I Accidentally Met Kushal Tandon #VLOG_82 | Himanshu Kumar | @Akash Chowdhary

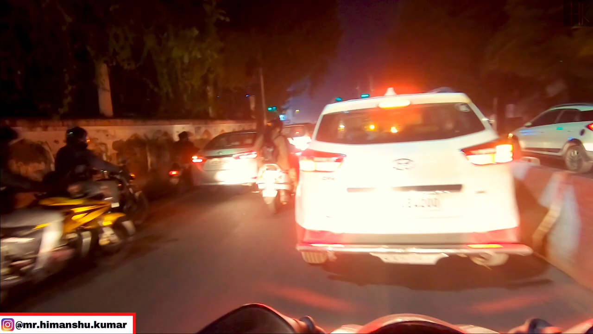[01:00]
यहां जब इतना जाम है तो मिलाबाद के पास कितना होगा पहले
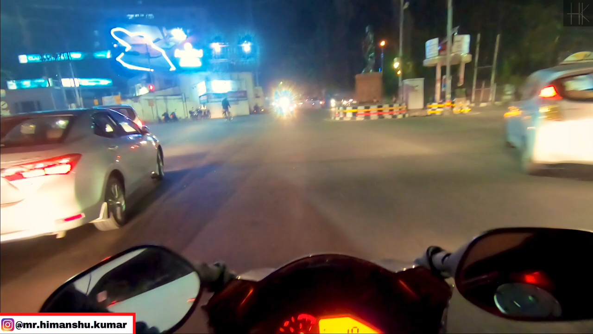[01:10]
यह वाली रोड जो थी वो बनवे थी यहां से आप जानी सकते थे
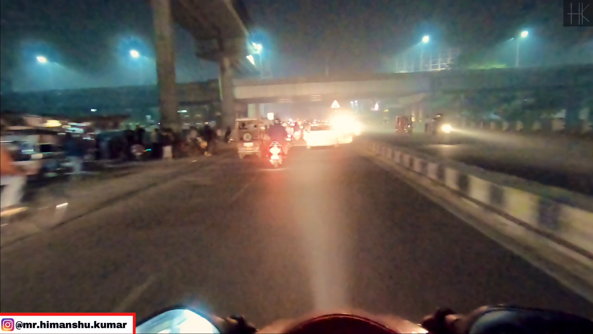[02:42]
रास्ते में था तो चलते है थोड़ा सा आगे तो हमारे राइट साइड में है, यह है रिलाइंस ट्रेंड और यूटोल लेना पड़ेगा यहाँ से